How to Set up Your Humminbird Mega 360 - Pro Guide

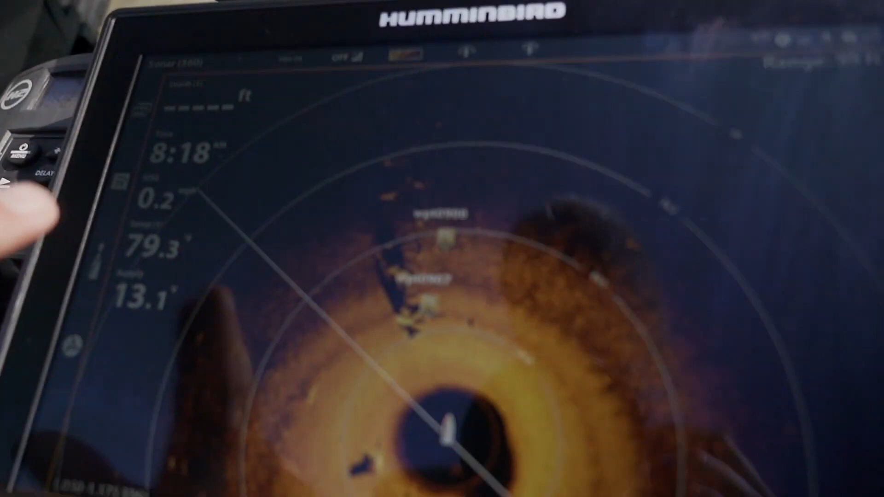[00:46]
I'm actually seeing bait and fish out here on the outside,
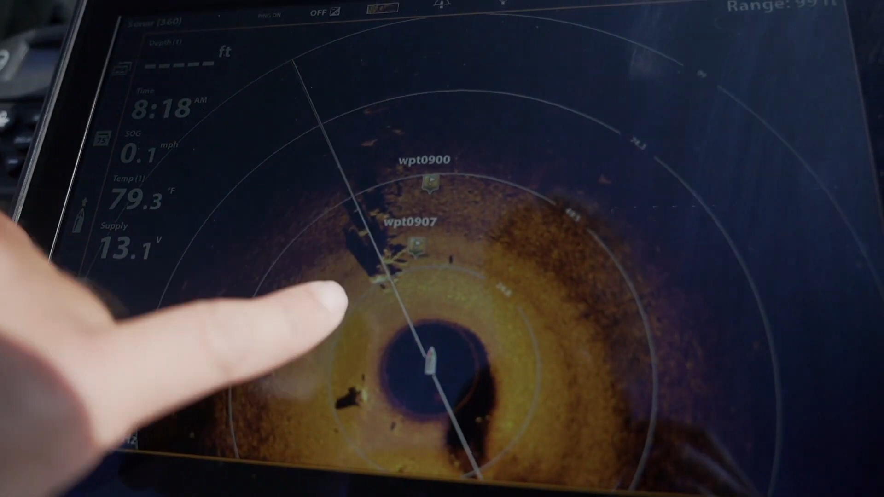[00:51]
On screen: water 79.3°F, speed 0.1 mph
but this is like the prime area and I want it to show crystal clean like this.
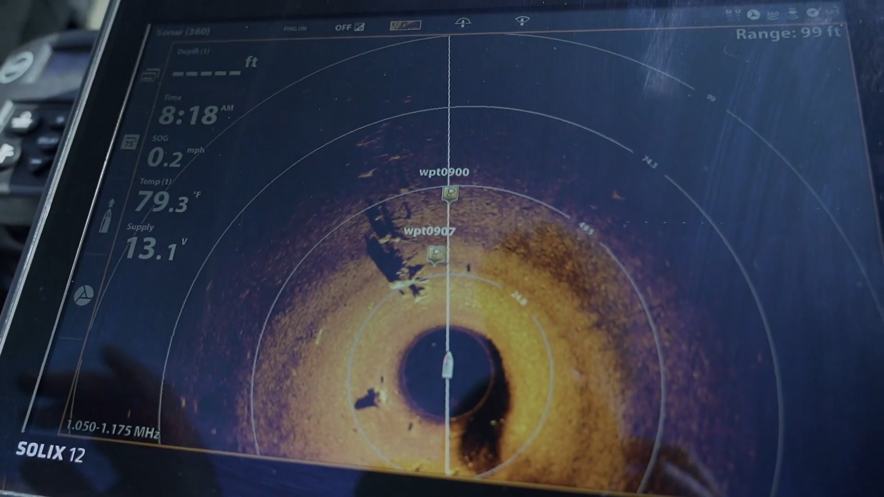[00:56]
On screen: water 79.3°F, speed 0.2 mph
So I'm gonna actually set this back to default settings and then go through the process of exactly how I set it up. Let's do it.
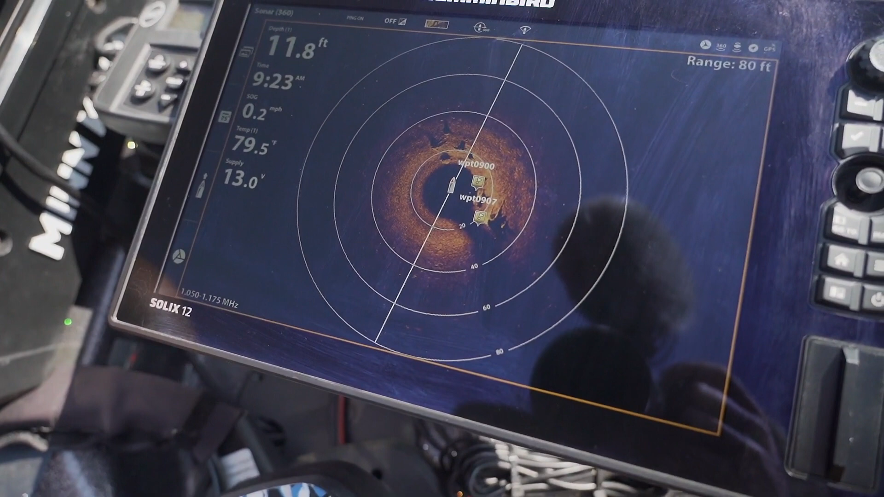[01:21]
On screen: depth 11.8 ft, water 79.5°F, speed 0.2 mph
So, as you saw from the first one that you saw,
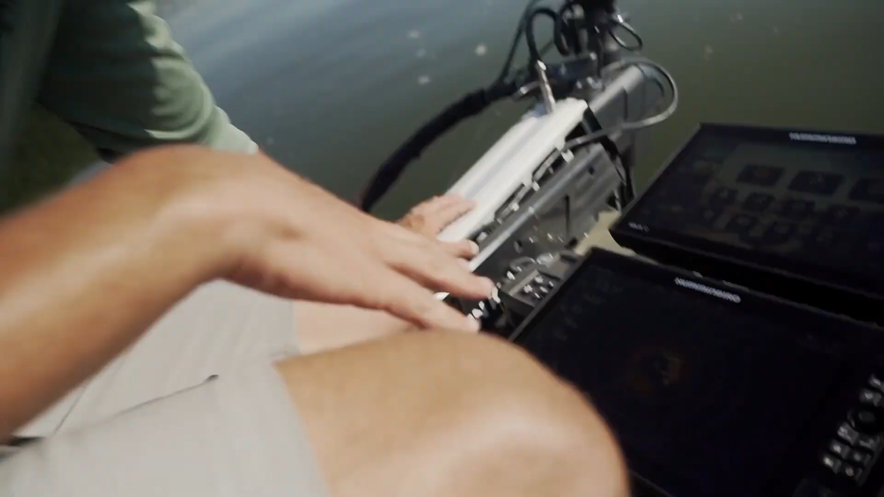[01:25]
is a lot different, and a lot of people will keep it on this.
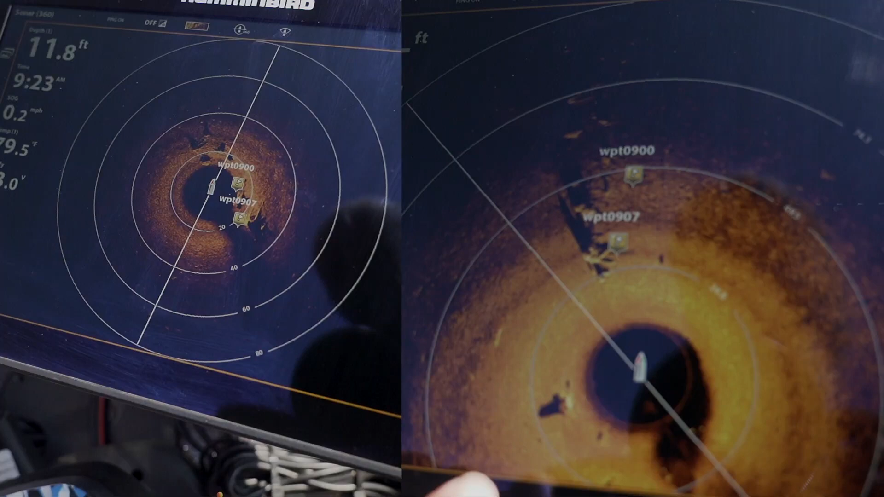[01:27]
On screen: depth 11.8 ft
It looks great, and it is fine. You can zoom it in.
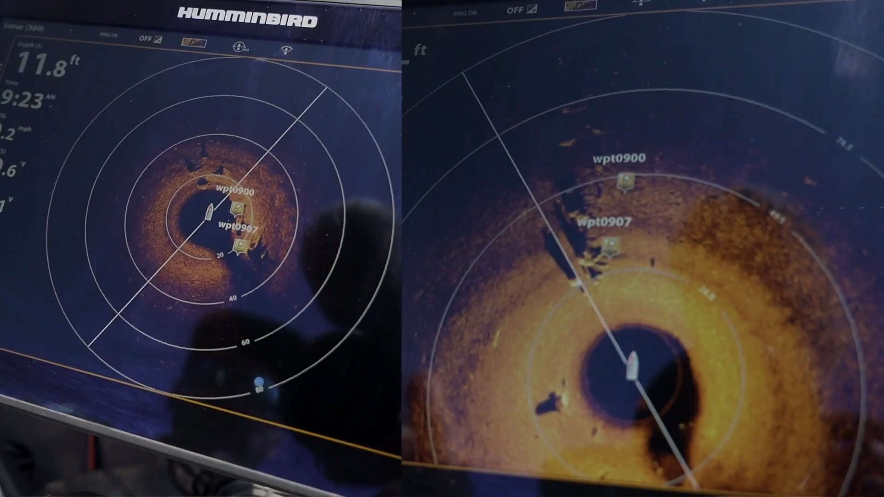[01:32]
On screen: depth 11.8 ft
This is full screen, but you're not utilizing the full 10 or 12 inch screen by having that,
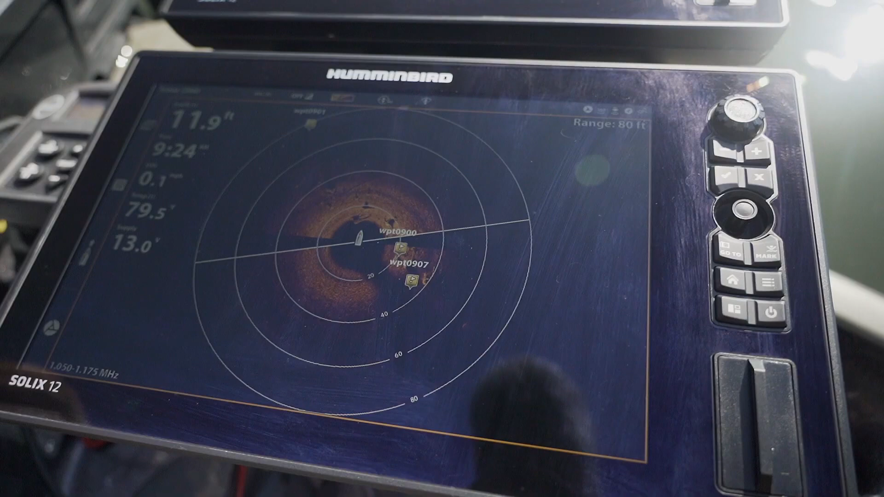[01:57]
So what I'm going to do first up is I'm going to hit this 360 view right here.
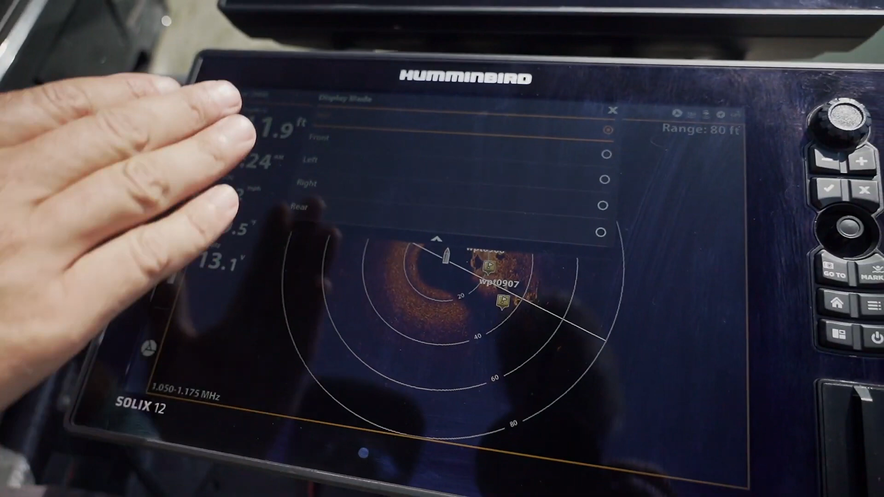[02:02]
This is going to drop down this menu. It's going to give you full 360, which is what it's on right now.
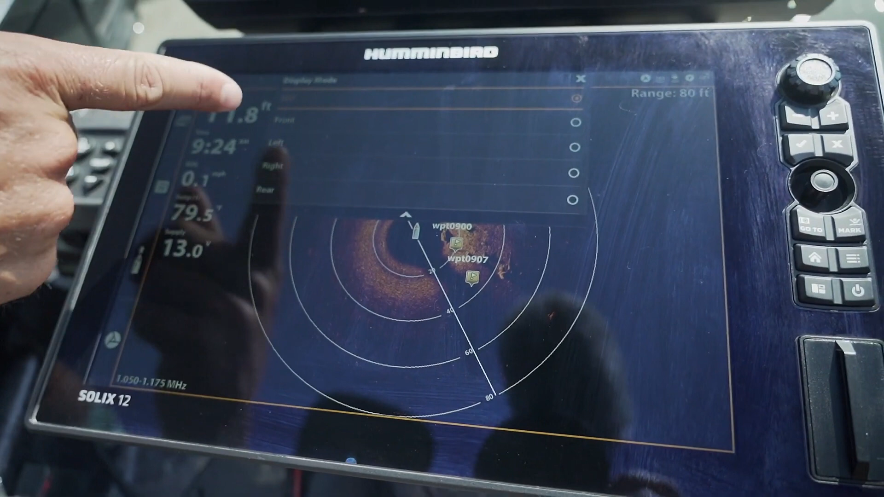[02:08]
It's going to give you an option for front view, left view, right, and rear view.
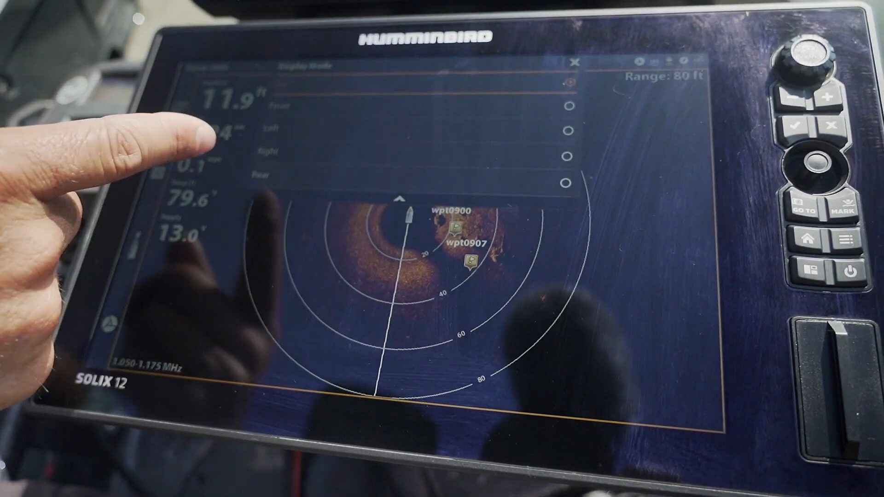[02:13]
On screen: depth 11.9 ft
What I'm going to do, number one, is I'm going to hit it on front view. And bang, look at that.
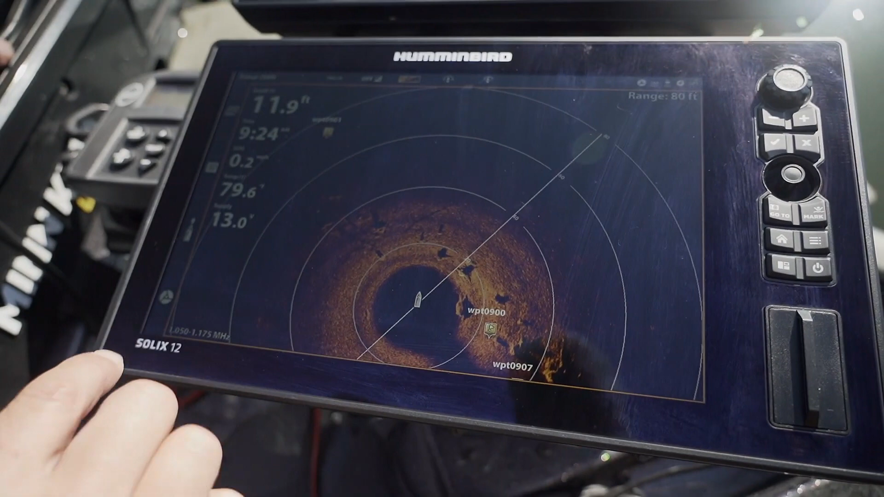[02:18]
On screen: depth 11.9 ft
Now you've gone from the circle trying to be in tight on that 12-inch screen to the entire
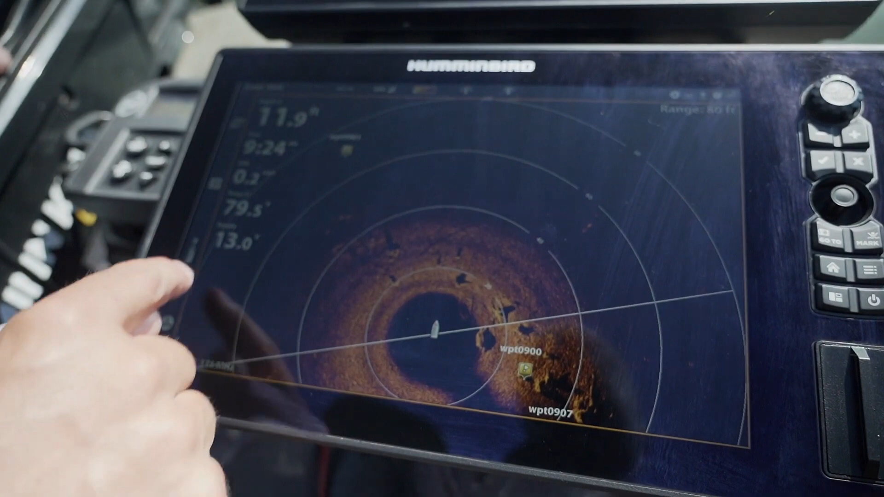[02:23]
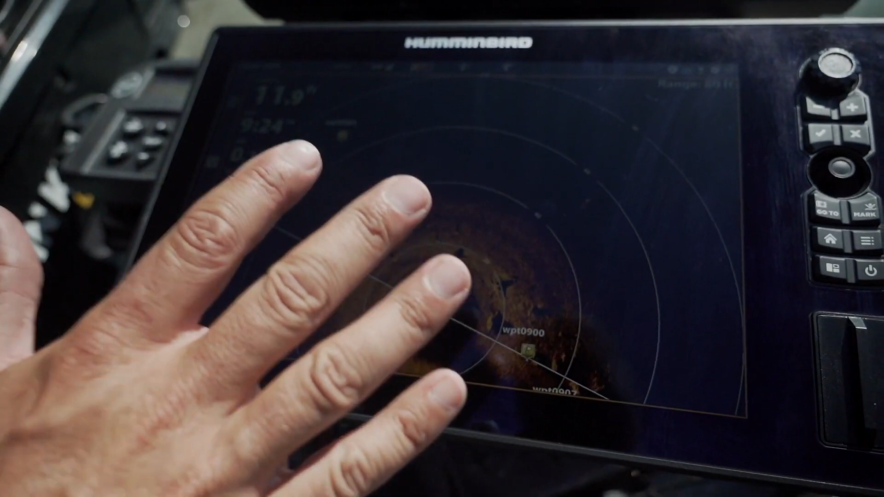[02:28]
360 and the entire 12-inch screen being utilized, and that's just zoomed everything up.
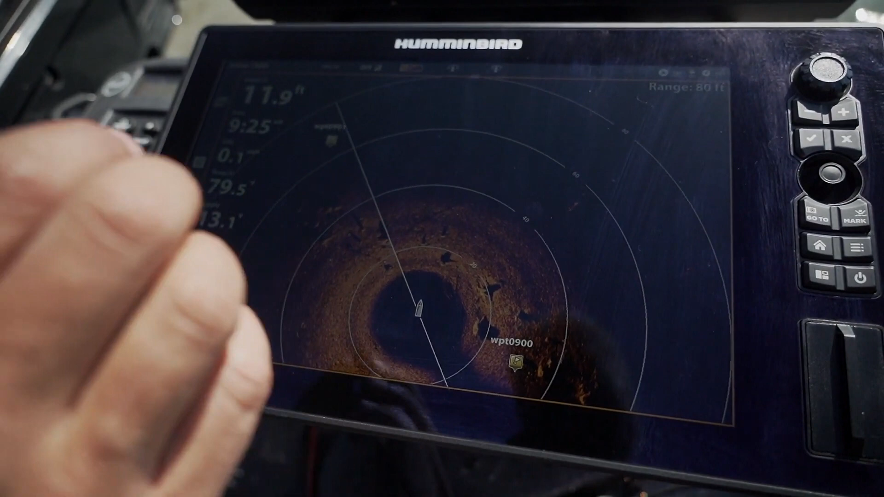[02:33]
It's given us a way better view, a clearer view of everything,
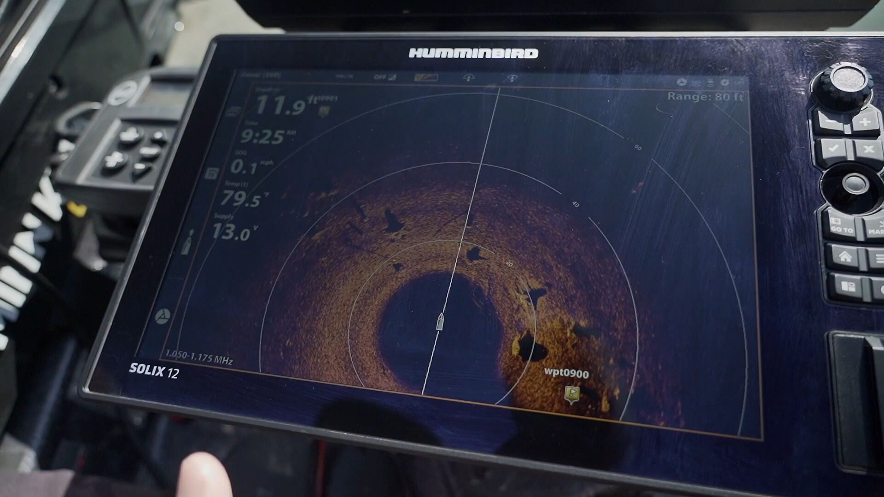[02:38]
On screen: water 79.5°F, speed 0.1 mph
and then I can actually zoom in from there and just get blown up crystal clean images of all of these stumps and fish.
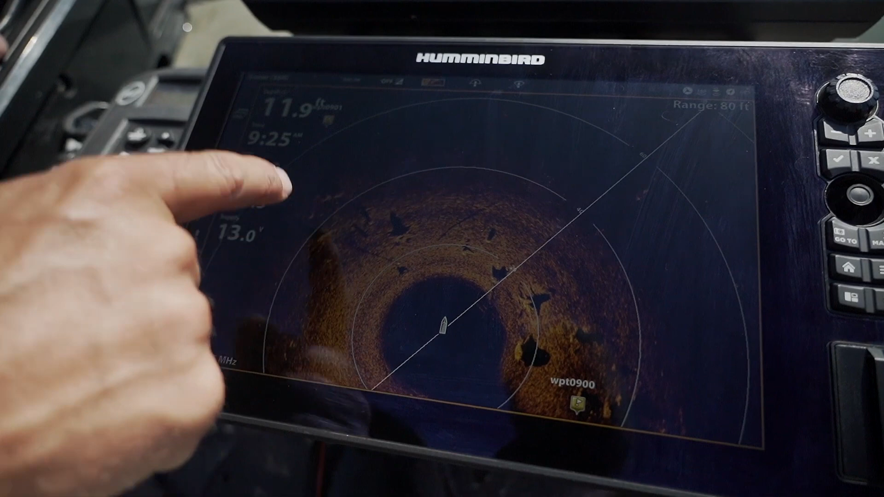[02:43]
So now this is the perfect view.
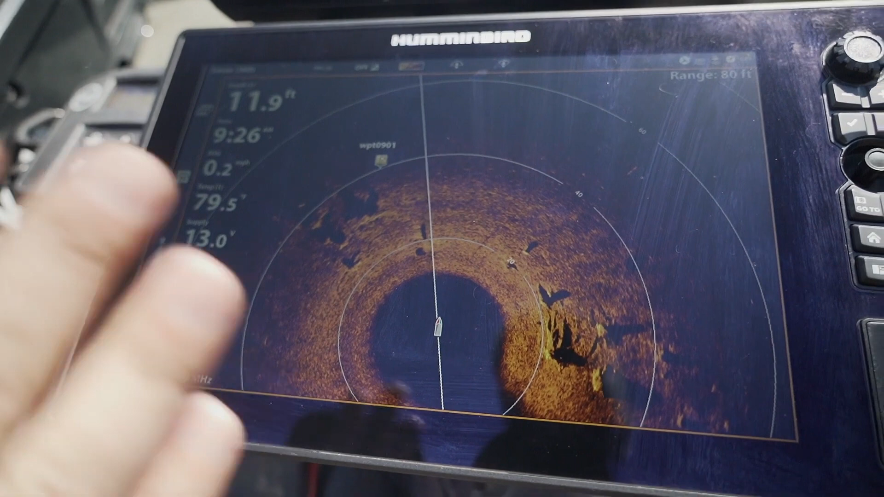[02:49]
On screen: depth 11.9 ft, speed 0.2 mph
We've got the big 360, we've got it out to 80 feet. So this is the number one view that I'm going to use pretty much 100% of the time. Next setup is going to be our color palette. I'm going to hit this up here at the top. It's going to give us a drop down of every color that you can utilize for 360.
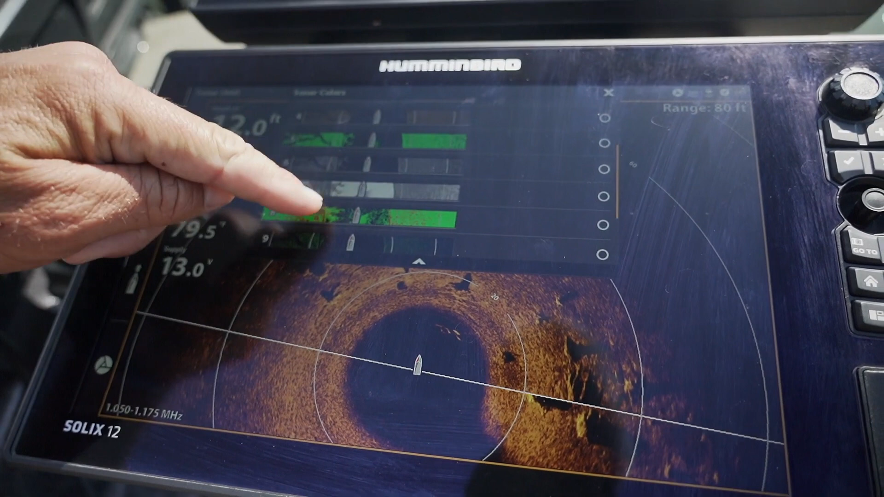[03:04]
And all of these are pretty amazing and work in different scenarios.